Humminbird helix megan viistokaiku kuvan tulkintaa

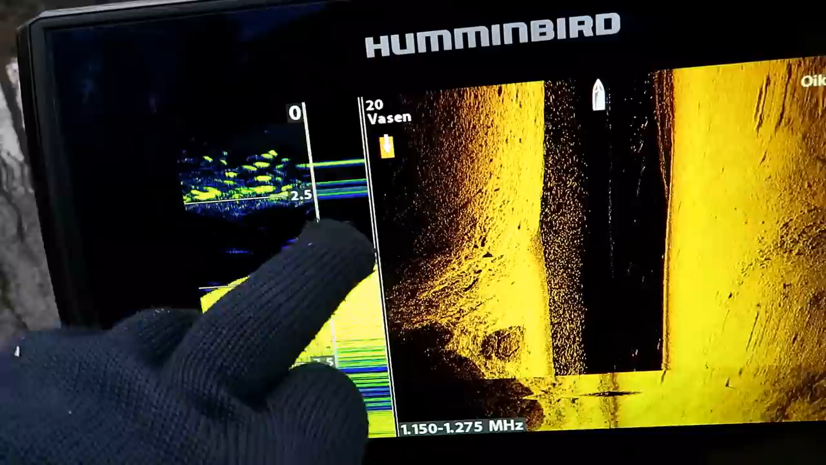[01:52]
Se ei ole jotta mitään lie pientä kalloa.
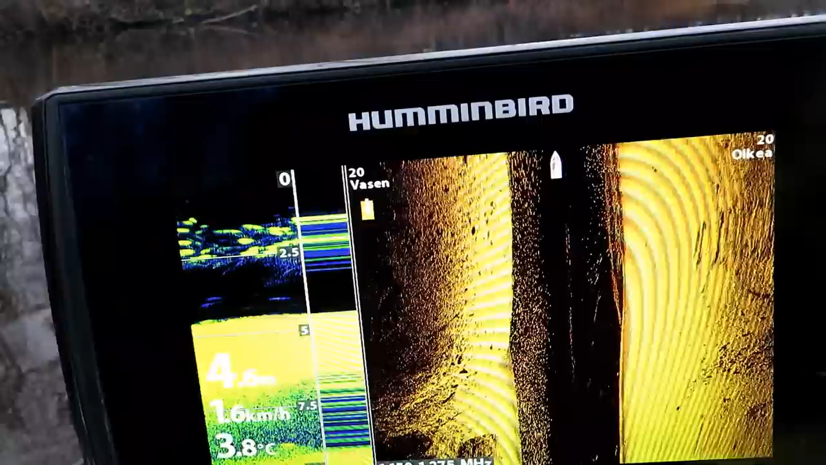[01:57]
On screen: water 3.8°C, speed 1.6 km/h
Puorettahan tässä on joissa, voi olla jotta pientä.
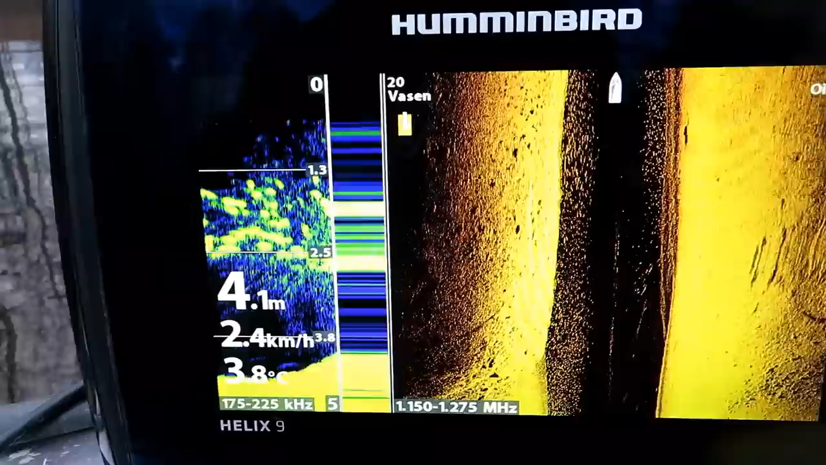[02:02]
On screen: depth 4.1 m, water 3.8°C, speed 2.4 km/h
Mutta tässä on potentiaalinen paikka just haaveen kannalta, että hirveästi on syömistä.
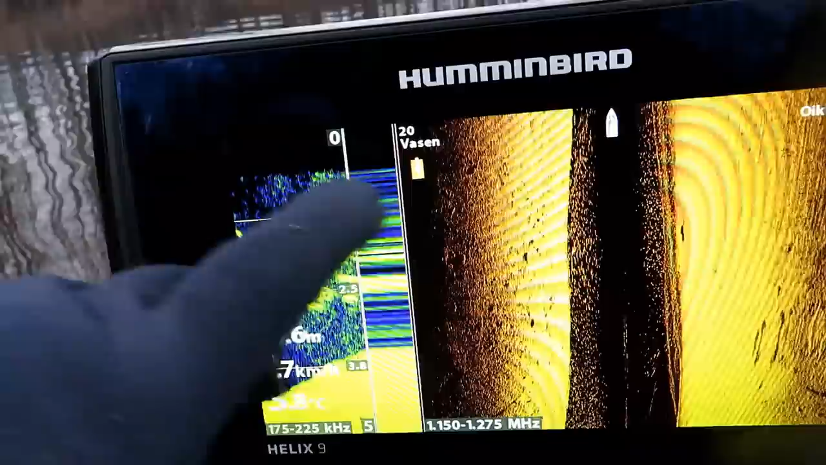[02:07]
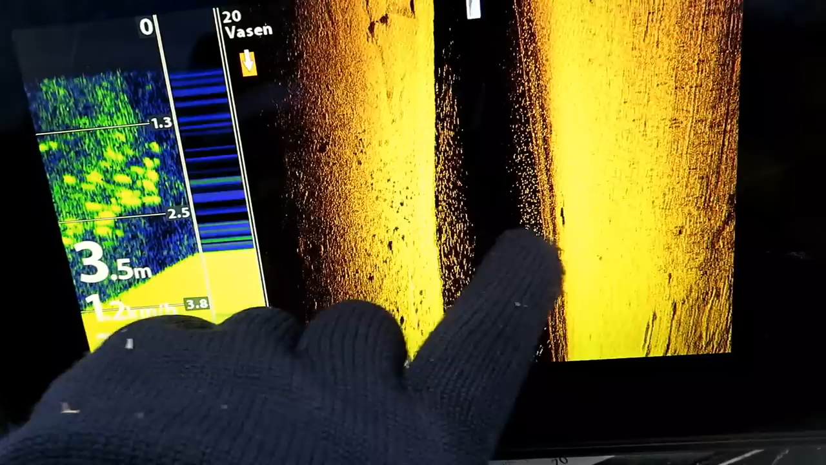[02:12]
On screen: depth 3.5 m
Siellä näkyy vieläkin ruuvun monaimmin puolin, niin pikkukalloa näkyy. Minä voin tähän videoon sitten laittu, mitä minä olen kuvankaappaksi ja ottanut, että miltä se isompi kuva on esimerkiksi.
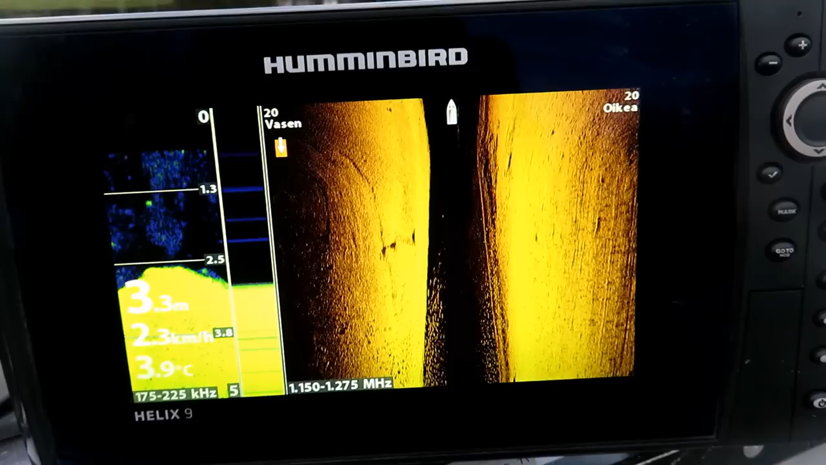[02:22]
On screen: depth 3.3 m, water 3.9°C
Minulla on kuvankaappas semmoisesta, että itse arvioisin sen lähemmäs 10 kilon kuvassa.
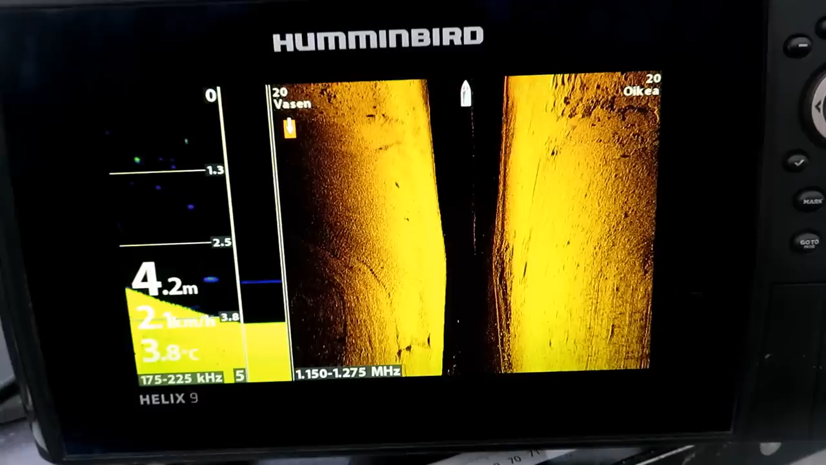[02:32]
On screen: depth 4.2 m, water 3.8°C
Minä en sitä valitettavasti sanonut, se ei ollut oikein halukas iskemmäni. Mutta minä olin sen pielläni.
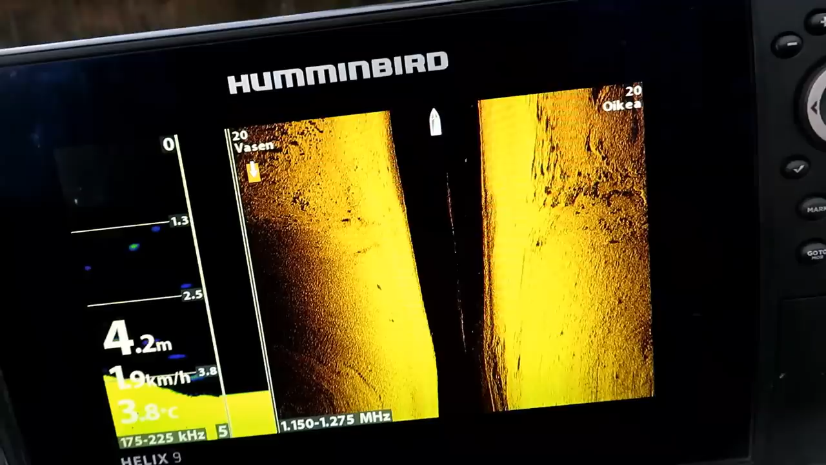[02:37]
On screen: depth 4.2 m, water 3.8°C, speed 1.9 km/h
Sitten sekin semmoista peokalan kokoista kaarta.
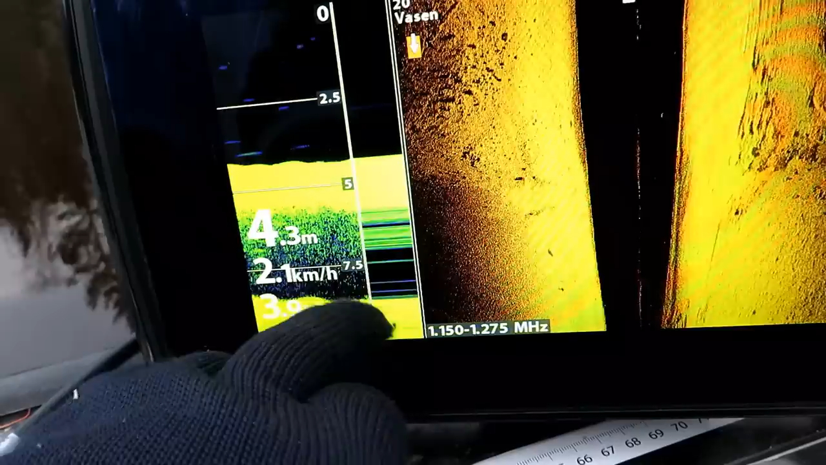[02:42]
On screen: depth 4.3 m, speed 2.1 km/h
Kaarta se kala. Täytyy en jättä, että miltä se näyttää. Sitten tehdään viistokaikukuvassa se iso kuva.
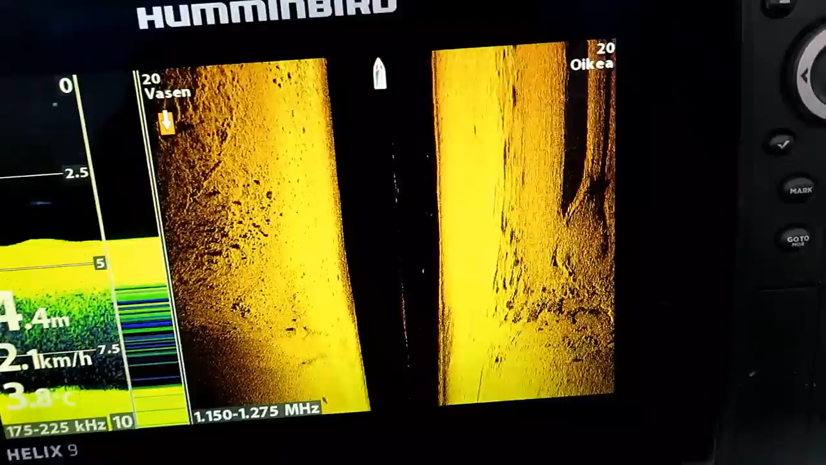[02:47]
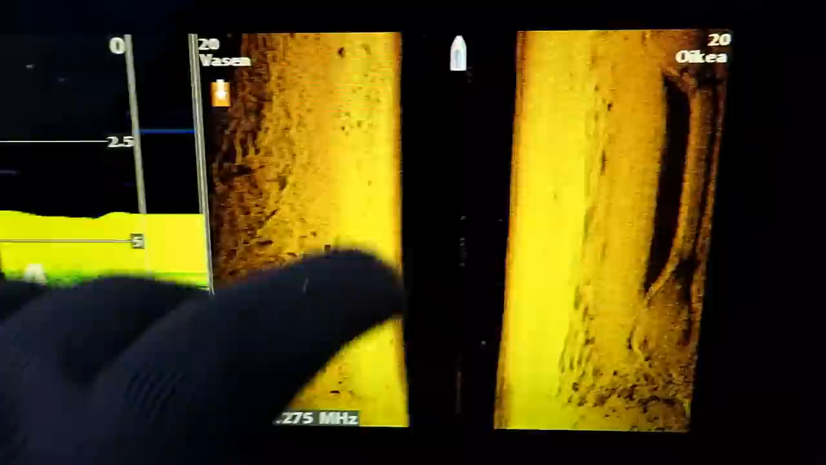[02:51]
Sitten näistä vopsit, jos tässä on ahvenparve, niin sen kyllä erottaa. Nämä on sitten paljon isompia.
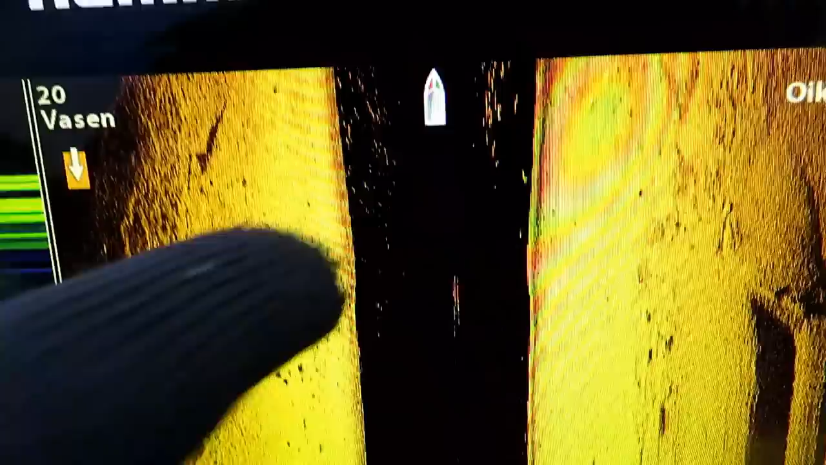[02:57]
Isompia alkaa olla nuo pistet, mitä se tekee tuonne.
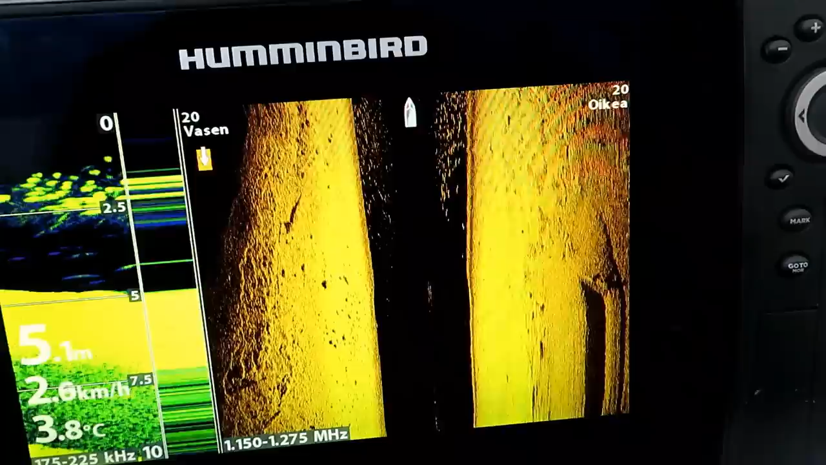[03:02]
On screen: depth 5.1 m, water 3.8°C
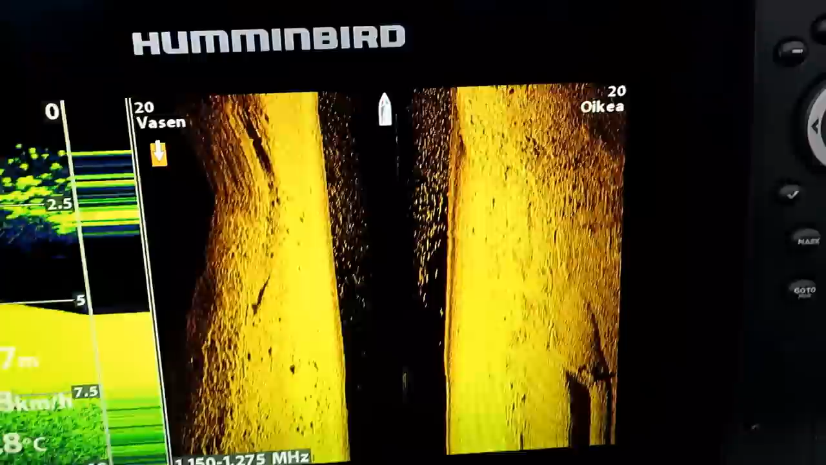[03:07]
Ja sitten ylipiä, että jos on kaloja, niin ne on semmoisia viivoja.
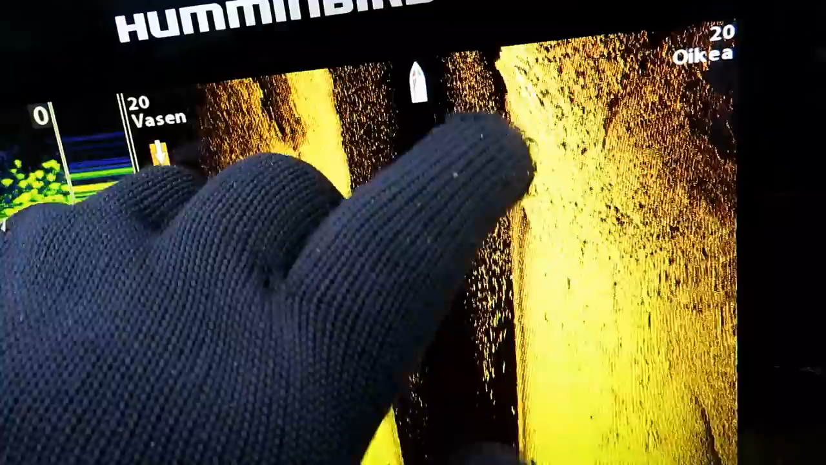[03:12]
Viivan tapaisia, mutta paksumpia sitten, jos on isompia kaloja.
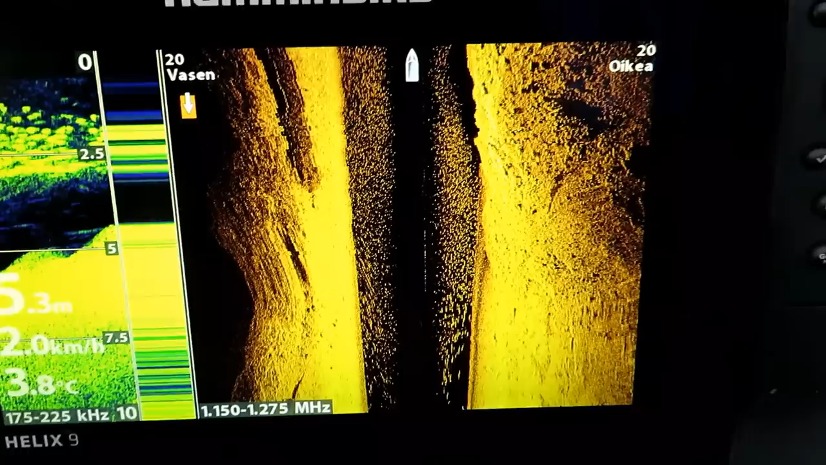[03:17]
Ja ne oikeastaan ei opii sitten kun ihan itse totteemalla ja käättämällä sitä laidetta.
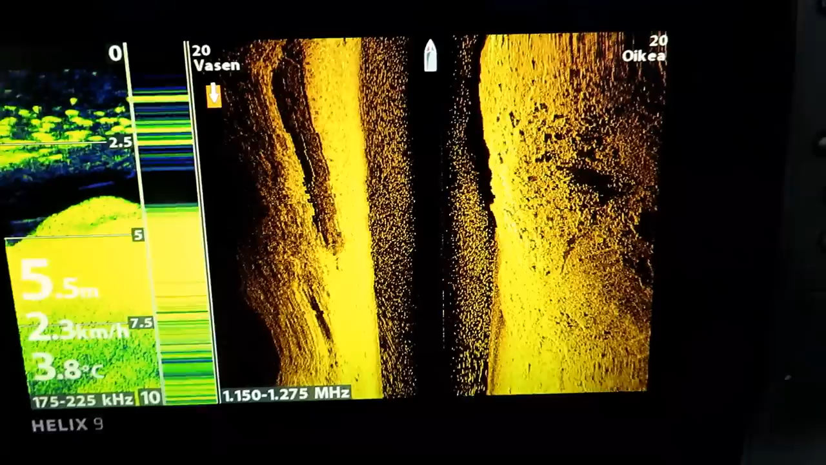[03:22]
On screen: depth 5.5 m, water 3.8°C, speed 2.3 km/h
Mutta tässä näyttä, niin siinä on ihan järkyttävästi tätä pientä kallua. Kaartokkeen.
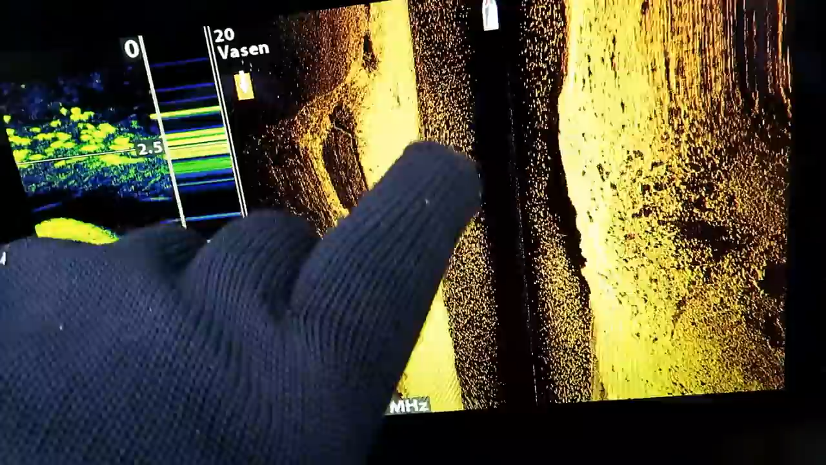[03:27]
Nämä on niinku ihan... Ja tuolla työniä, että nyt sillä normitaju se näkyy.